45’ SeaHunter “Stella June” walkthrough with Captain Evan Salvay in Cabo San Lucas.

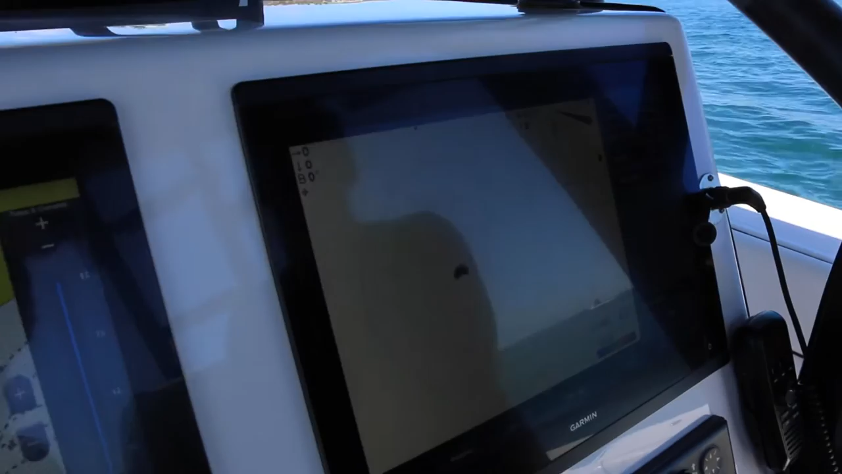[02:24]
We use it for stripey fishing. We're very shallow right now, so it's hard to really see the picture.
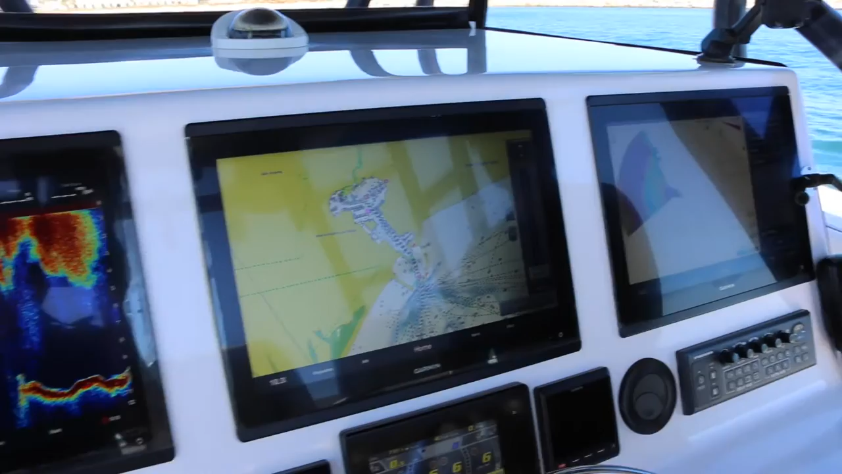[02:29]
If you put this thing in 50, 60 feet of water, it would be a little easier. If you put it in 200, you're going to see the benefit of a Searchlight Sonar.
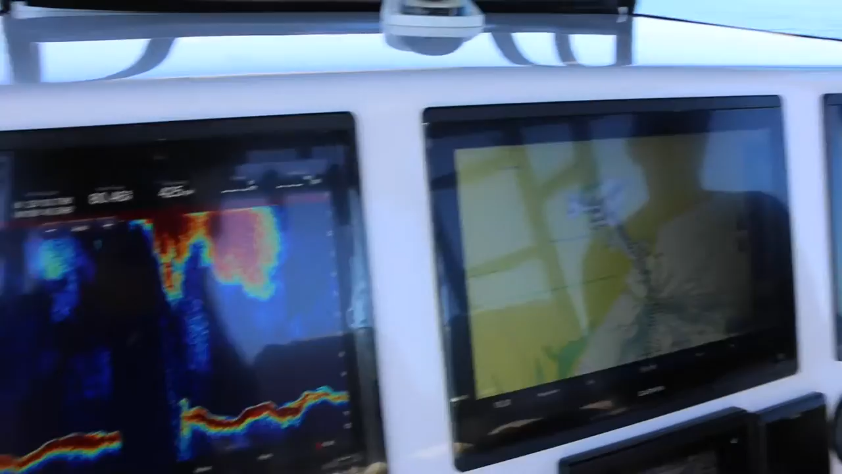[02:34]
Even in a market where a lot of guys are using omni sonars, a lot of guys still prefer some of the minute features on the CH500 units.